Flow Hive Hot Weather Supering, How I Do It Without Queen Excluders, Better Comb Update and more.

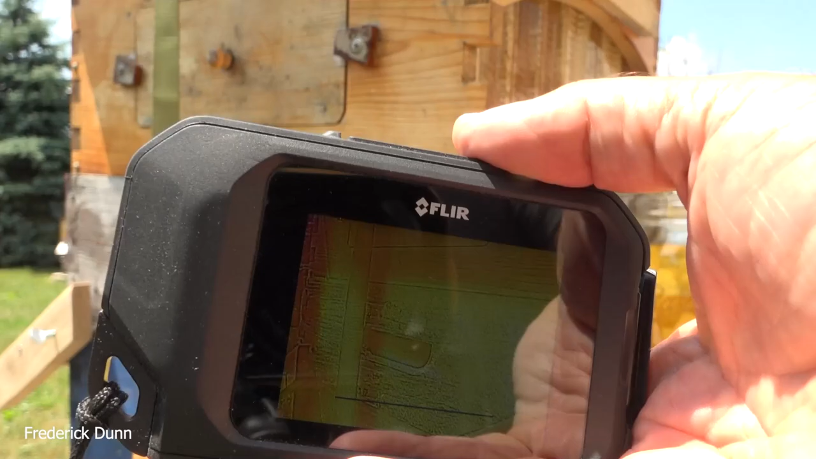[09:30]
you want to know what's going on in your hives you can even find out where your cluster is located in wintertime
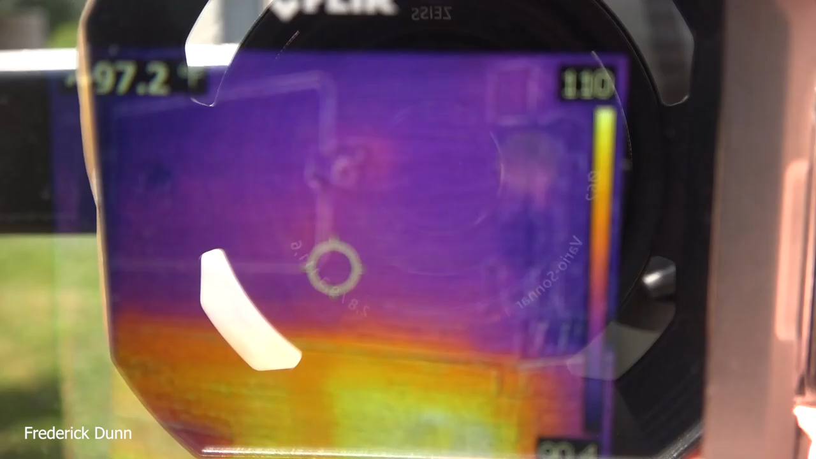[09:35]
unless you have heavily insulated hives it reads surface temperature
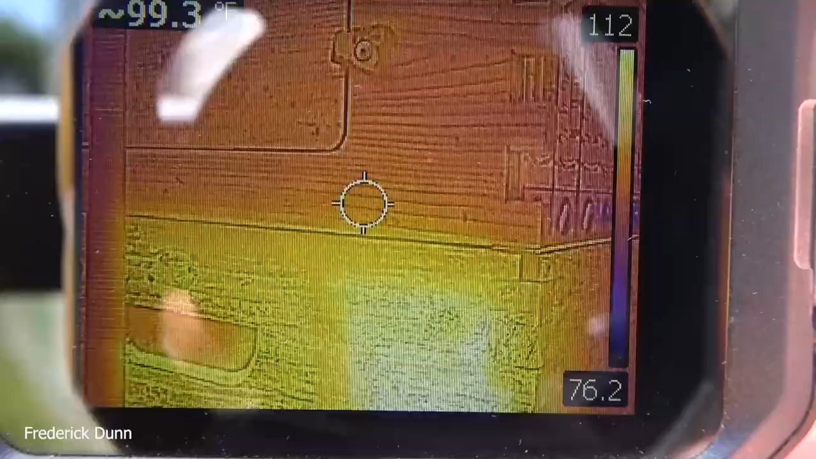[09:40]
On screen: spot 99.3°F
so we're going to go around i'm going to show you the hives
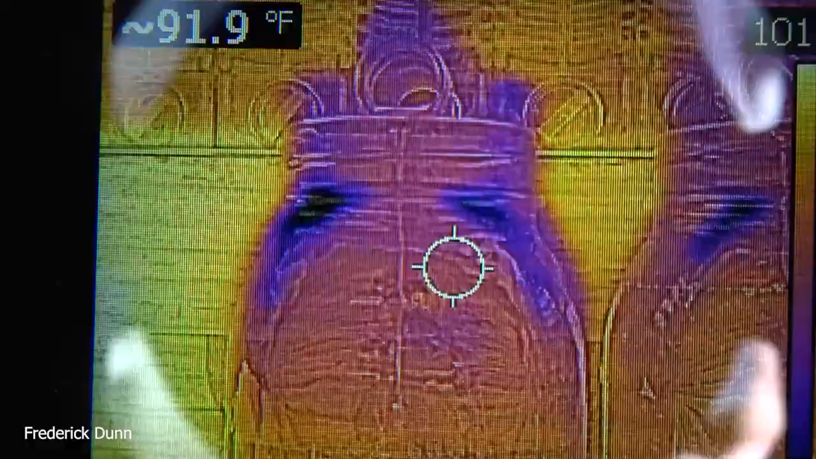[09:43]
On screen: spot 91.9°F
and we're going to look at the bees but look at the honey right
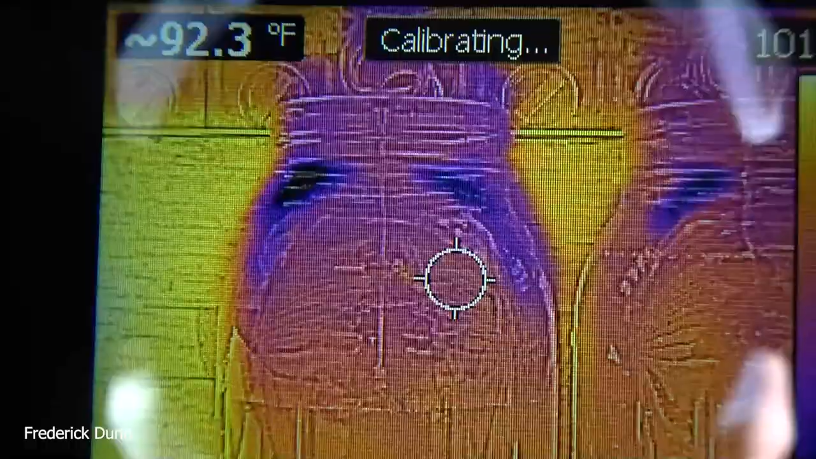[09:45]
On screen: spot 92.3°F
here 92.5 degrees fahrenheit honey temp and celsius for those who
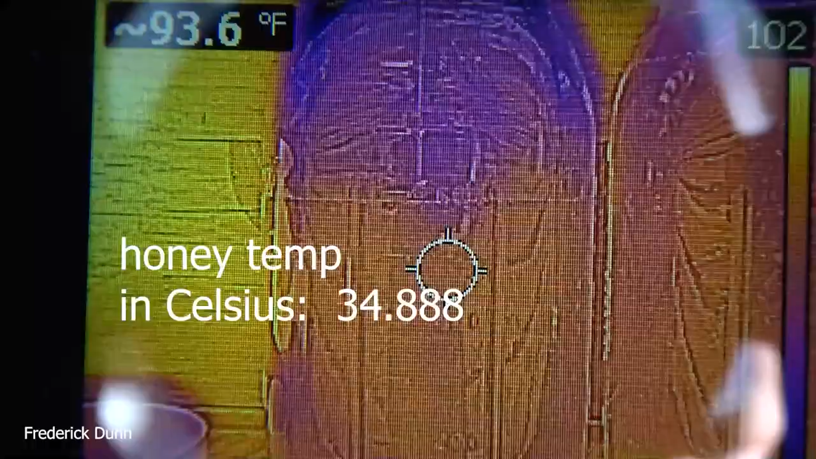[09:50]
On screen: spot 93.6°F
get angry when i use fahrenheit 34.88 degrees celsius that's what
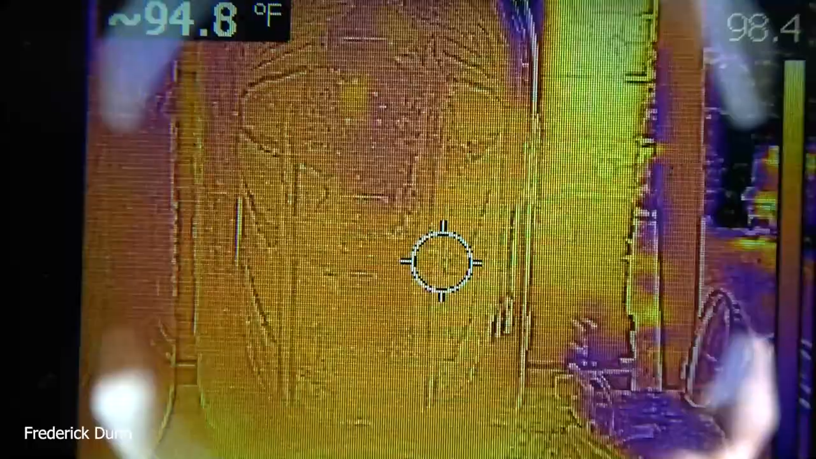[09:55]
On screen: spot 94.8°F
the honey temperature is as it comes out flows nice what is the brood temperature inside
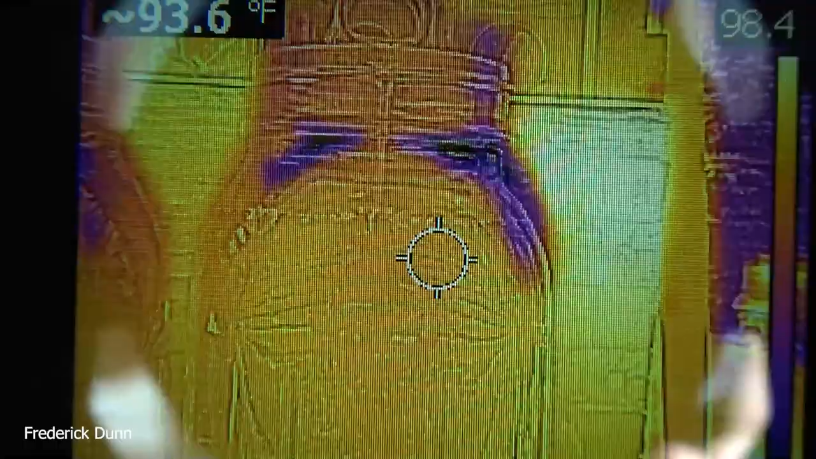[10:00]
On screen: spot 93.6°F
a beehive 94 to 97 degrees fahrenheit so
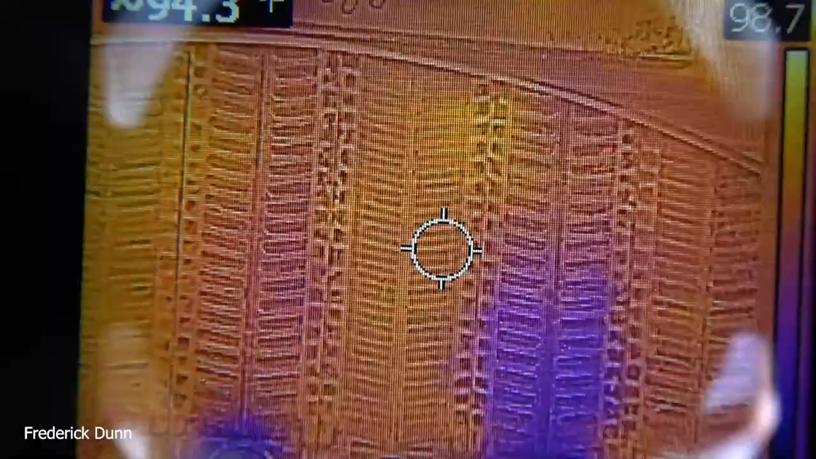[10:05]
the honey is right in line with that so even on a really hot day the bees are maintaining
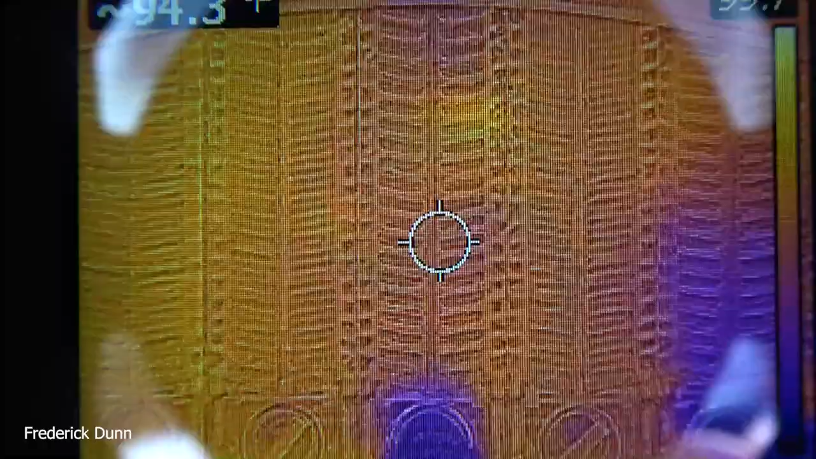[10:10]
the interior climate of this hive the brood is down below we have a deep box we have a medium super full of honey
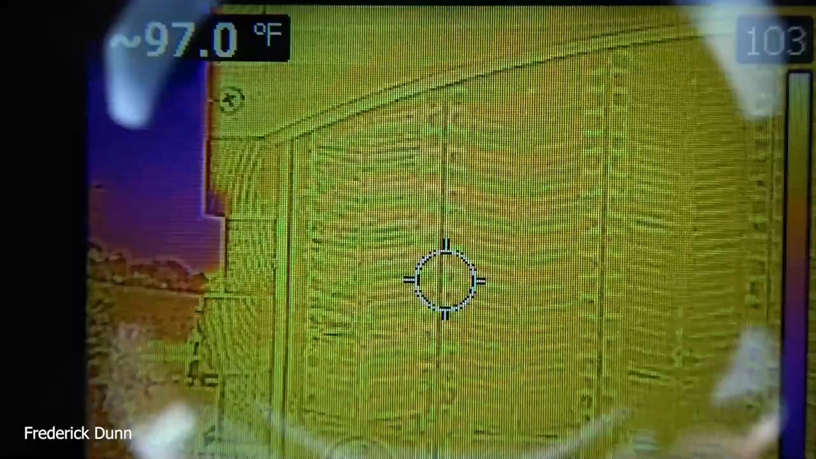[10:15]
On screen: spot 97.0°F
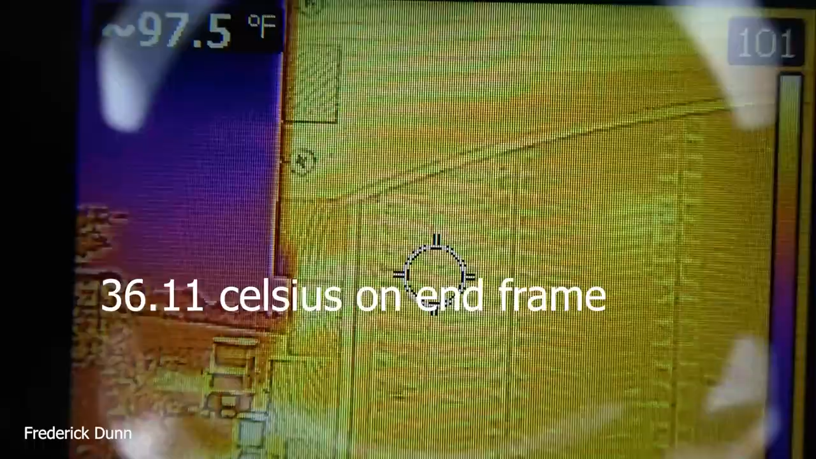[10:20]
On screen: spot 97.5°F
and then the flow super here now we're at 97.5 fahrenheit 36.11 celsius on the frames themselves
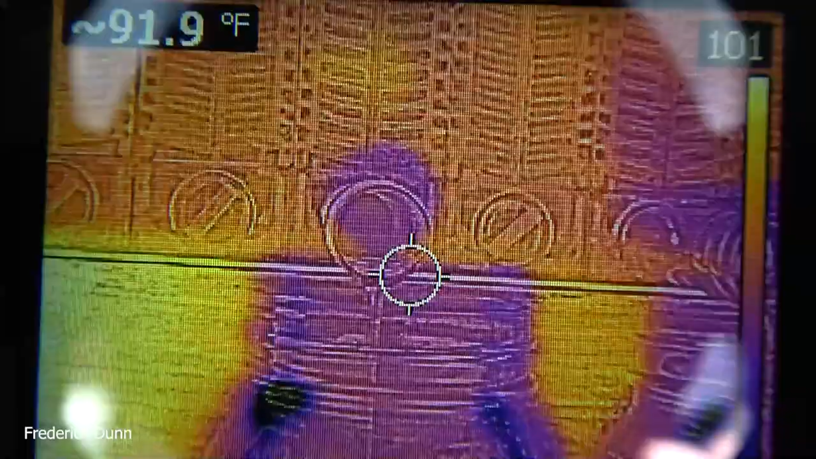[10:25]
On screen: spot 91.9°F
all workable and within a tolerance that
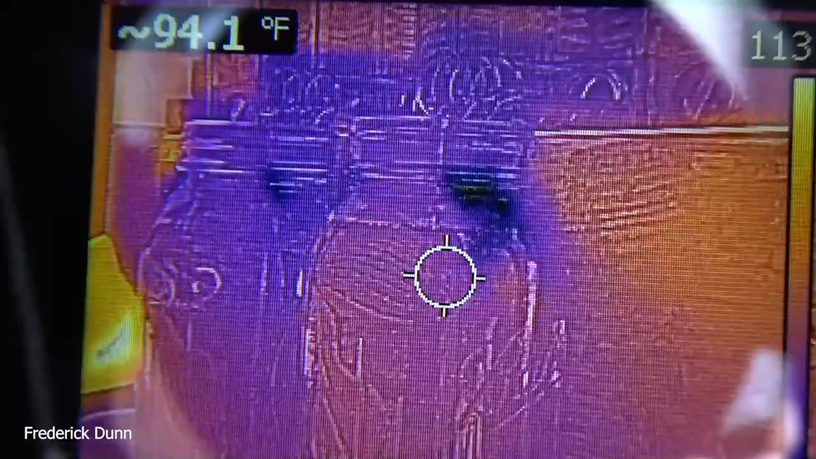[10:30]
On screen: spot 94.1°F
does not harm your brood so the bees with no top venting
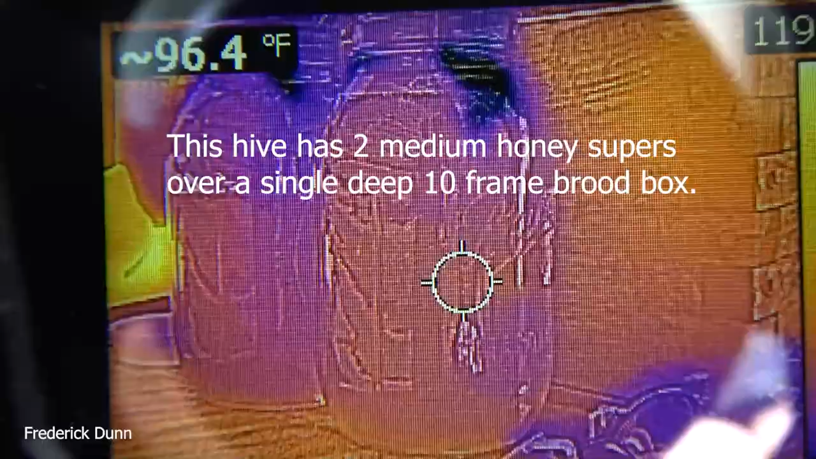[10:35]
On screen: spot 96.4°F
here even in this heat are keeping the interior of this hive
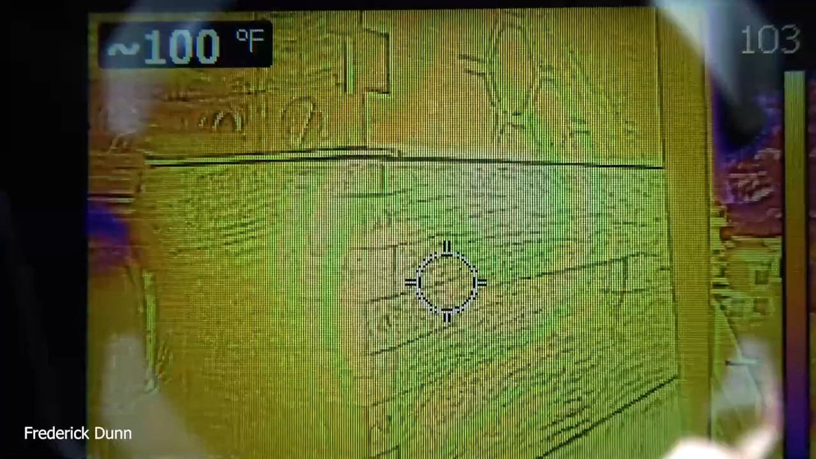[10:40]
nice and suitable for brood rearing
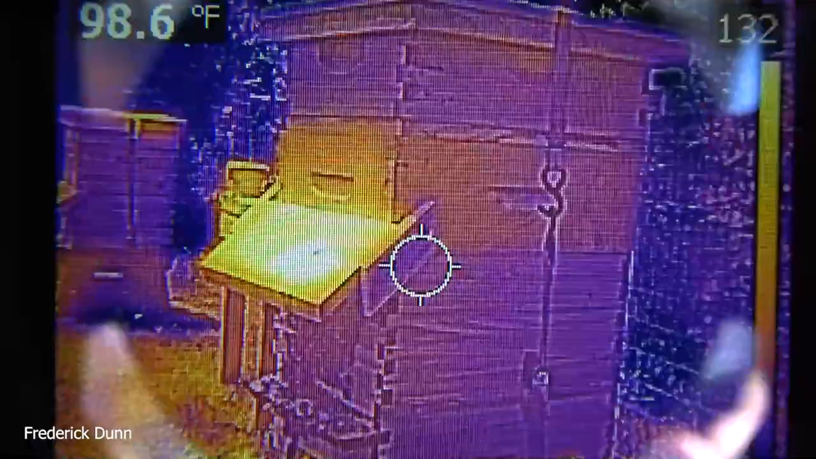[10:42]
On screen: spot 98.6°F
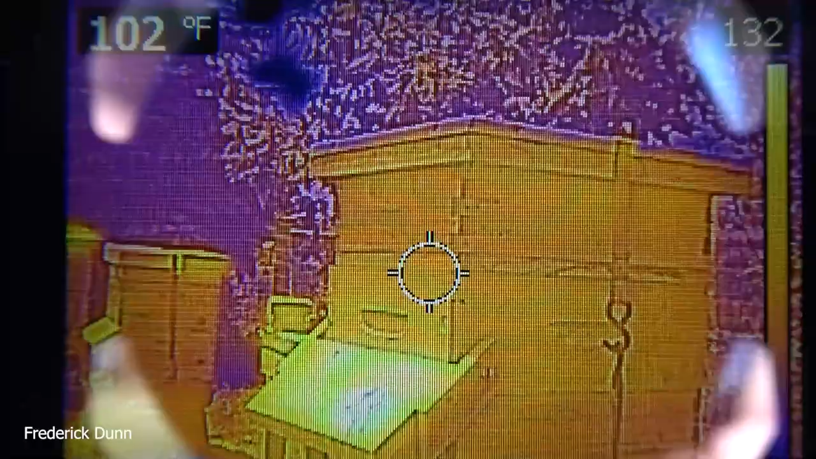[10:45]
On screen: spot 102°F
now we're going to look at this flow hive that's also sitting on a stand adjacent here and i want you to see the